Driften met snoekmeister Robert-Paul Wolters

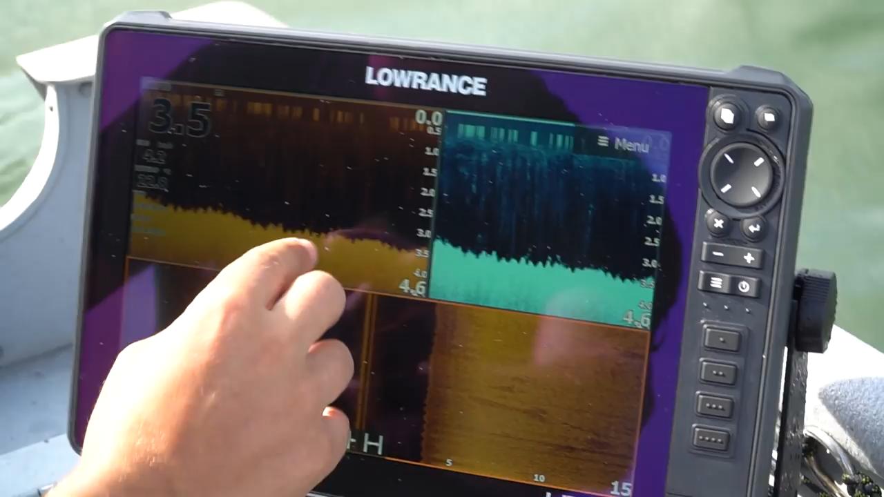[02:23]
Ik zit nu tussen de planten. Ik heb hem op double downscan staan. Eentje met een wat hoger contrast. Dat ik alles goed kan zien ook. Diepte 2 meter 4 nu. Maar ik stuur hem straks van de talud af. En dan ga ik hopelijk hier op de side-imaging zien...
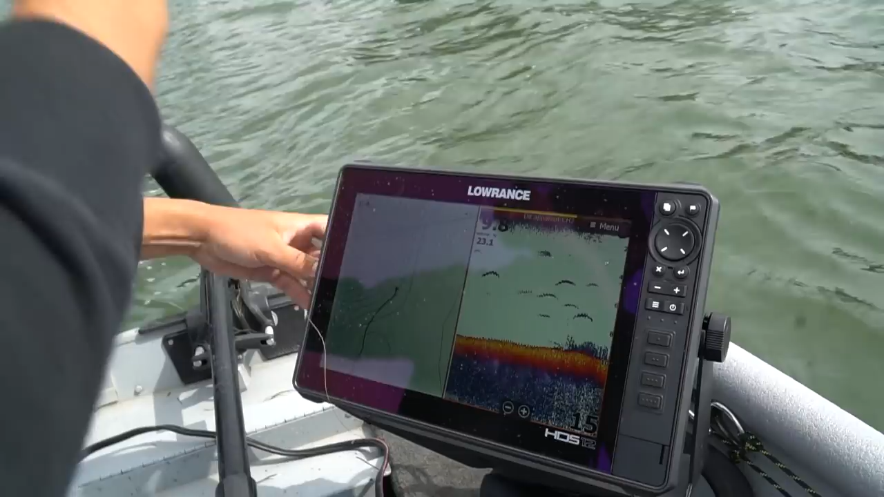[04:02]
Je ziet de oever. Daar staan dan ook wel wat planten enzo. Ja. Ik probeer de boot gewoon nu hier op een meter of 10 te houden. Zodat we gewoon voor die planten kunnen werpen. En dat talud dat loopt vrij stijl af.